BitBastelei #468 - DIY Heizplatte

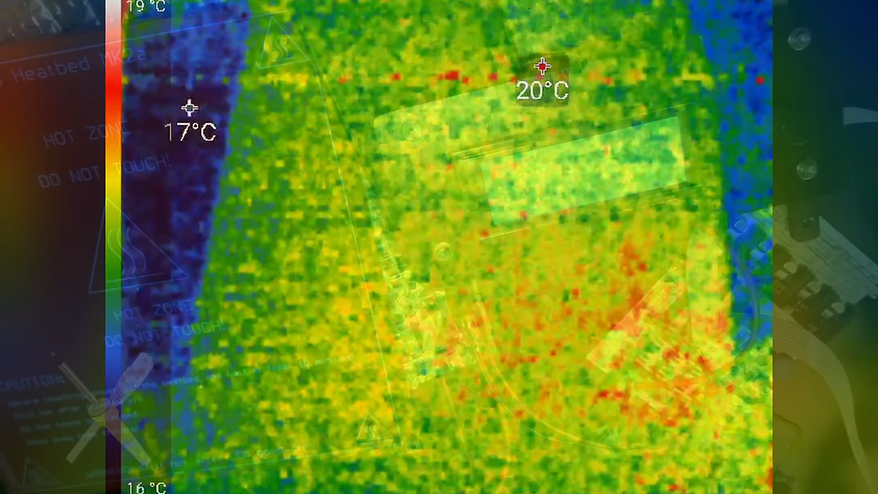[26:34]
On screen: scale top 19°C, scale bottom 16°C
Wir sehen hier 19, 20, 21. Das kommt schon mal ganz gut hin. Dann probieren wir das Ding einfach mal auf, keine Ahnung, 50 Grad oder so zu erhöhen.
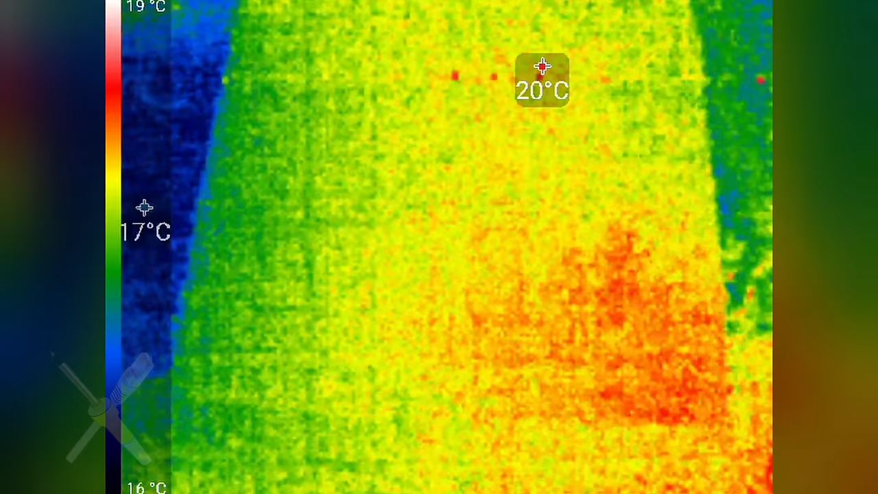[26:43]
On screen: scale top 19°C, scale bottom 16°C
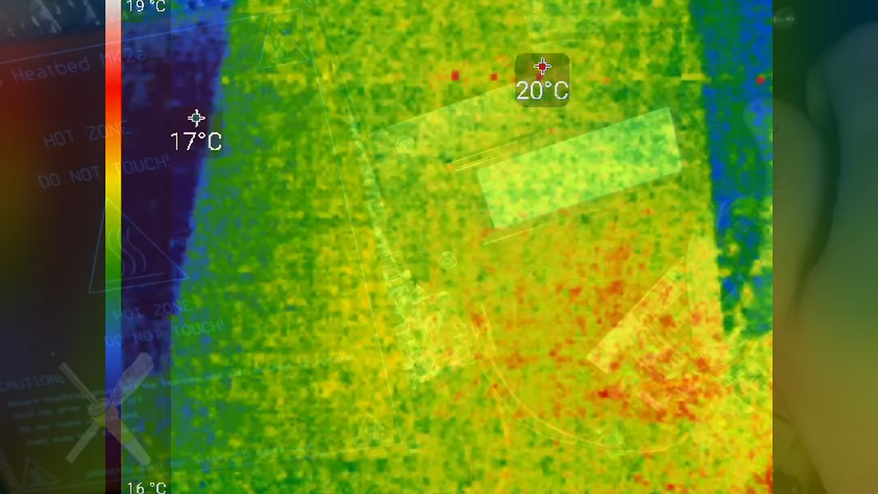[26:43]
On screen: scale top 19°C, scale bottom 16°C
Dann machen wir 60 Grad. Zack. Die Lampe ist jetzt Dauer an.
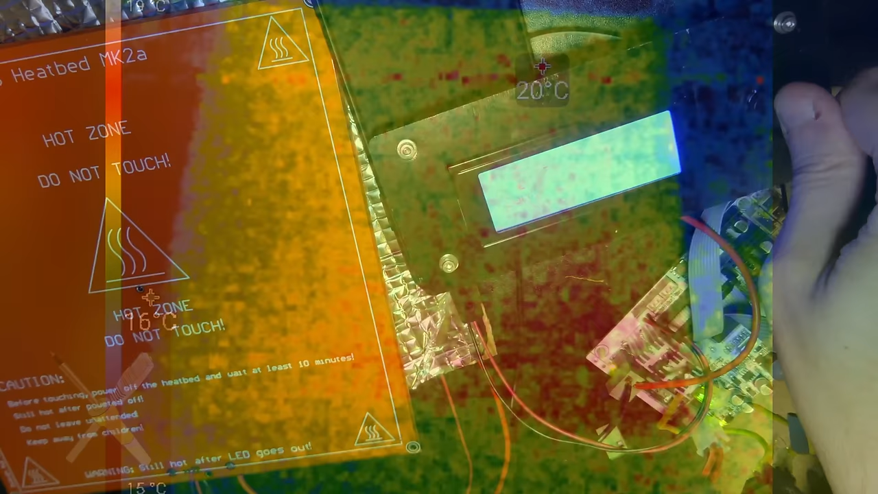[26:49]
Und wir sehen, er fängt jetzt an warm zu werden.
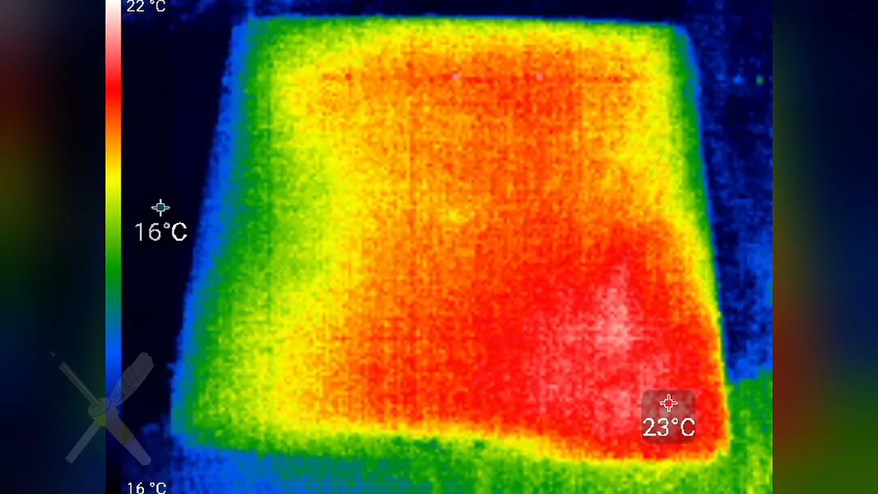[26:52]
On screen: max 23°C, scale top 22°C, scale bottom 16°C
Erst hier unten in der Ecke.
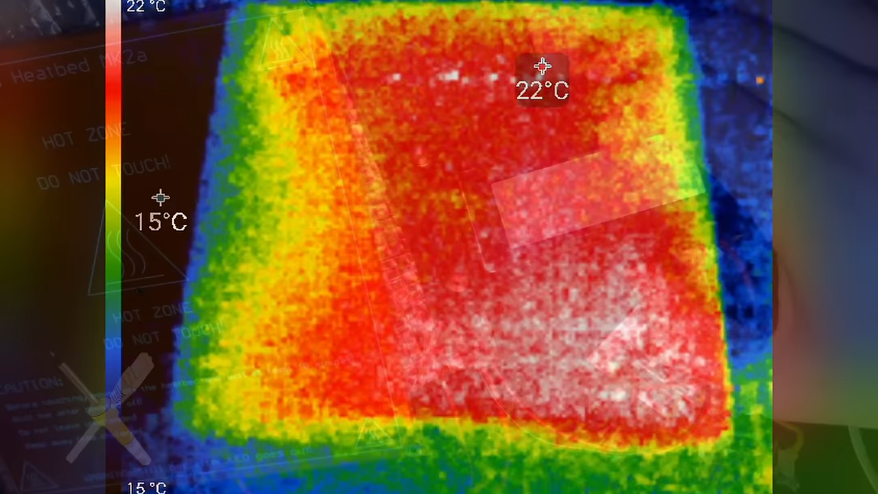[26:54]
On screen: scale top 22°C, scale bottom 15°C
Play sagt jetzt 40 Grad, 42 Grad. Also ich würde sagen, das stimmt auf jeden Fall alles schon mal halbwegs überein. Was mir auffällt, rechts und unten wird auf jeden Fall deutlich schneller warm hier als auf der linken Seite.
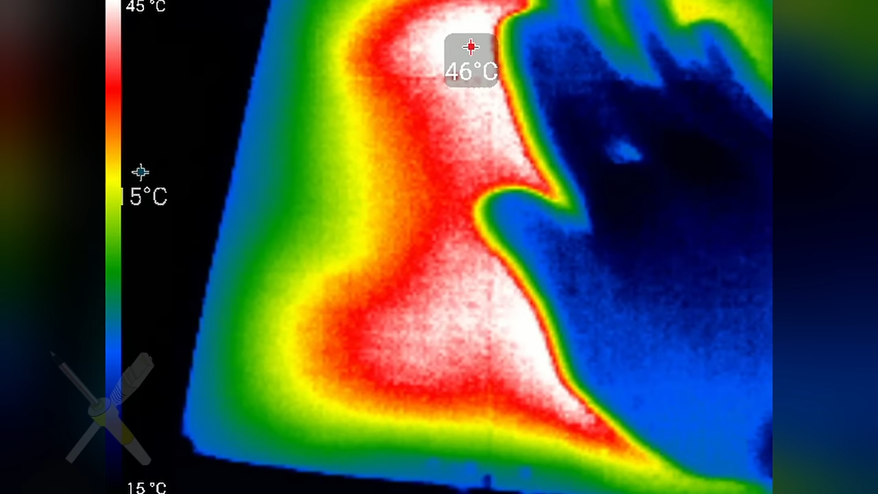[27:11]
On screen: scale top 45°C, scale bottom 15°C
Wir sehen, er fängt jetzt hier an zu blinken.
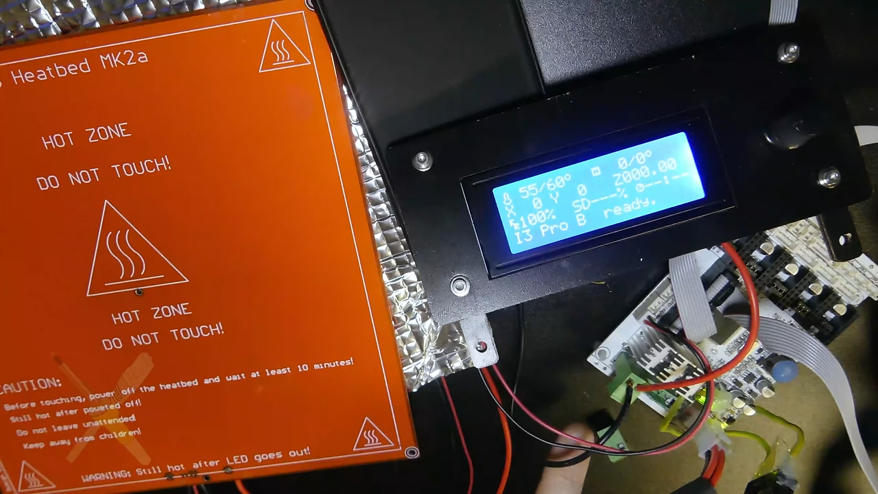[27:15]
Das heißt, er ist jetzt in der Pulsweitenmodulation, dass er nicht mehr die volle Leistung zieht.
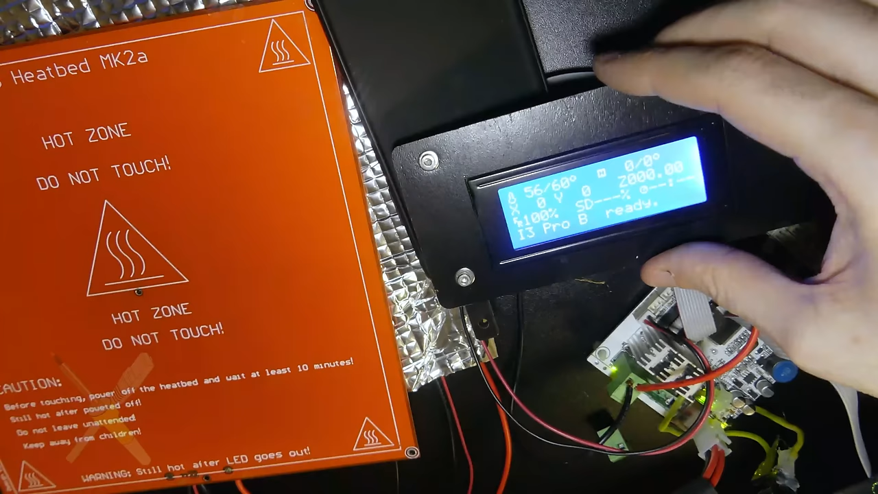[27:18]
Ist jetzt auch hier bei 57 Grad angeblich.
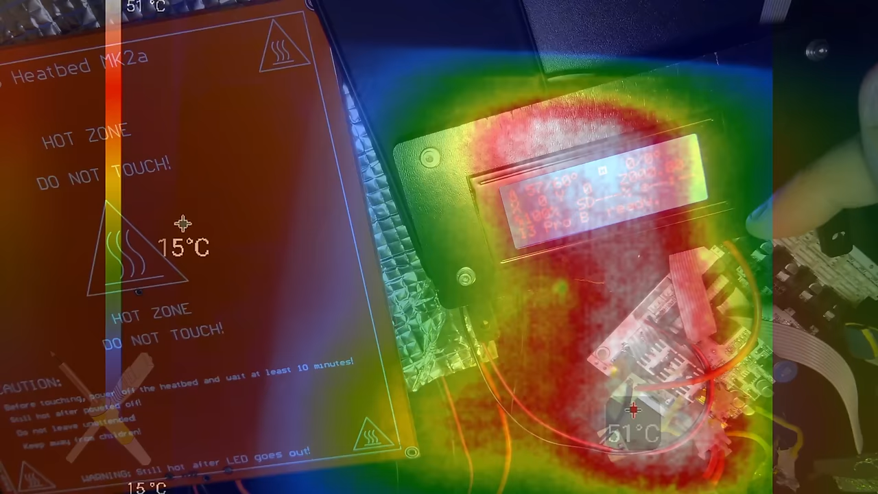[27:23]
On screen: spot 15°C, scale bottom 15°C
Ich sehe hier so 52. Ja, Bildkamera sagt 52, aber ich gehe mal davon aus, der braucht auch einen Moment, bis dass das alles durchgezogen ist. Hier in der Mitte natürlich, wo wir diesen Punkt haben, wo wir messen. Da ist auch die Messung halt inboard, sage ich mal.
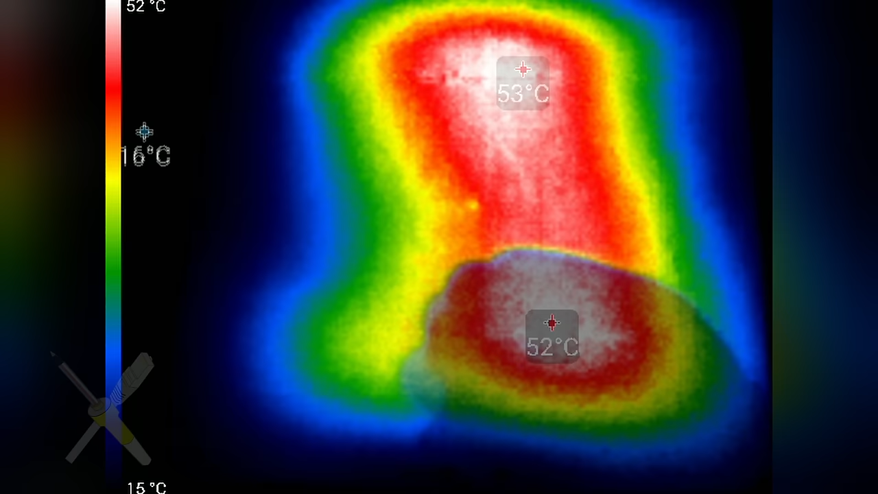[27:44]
On screen: scale top 52°C, scale bottom 15°C
Das hat eine bessere Verbindung, weil die ganzen Hin- und Her-Tracks sind ja auf der anderen Seite.
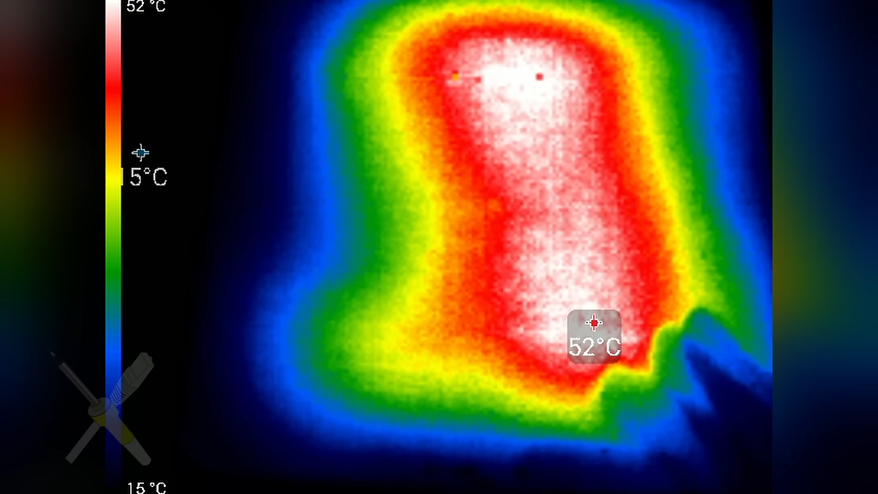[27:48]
On screen: scale top 52°C, scale bottom 15°C
Das heißt, die ganze Hitze muss durch das Material erstmal auf hier die Seite drauf.
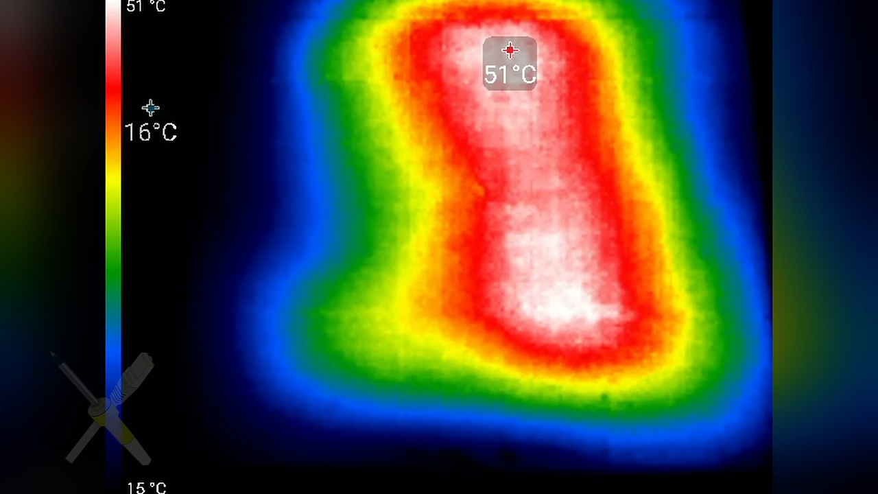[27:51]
On screen: scale top 51°C, scale bottom 15°C
Aber ich denke, das wird.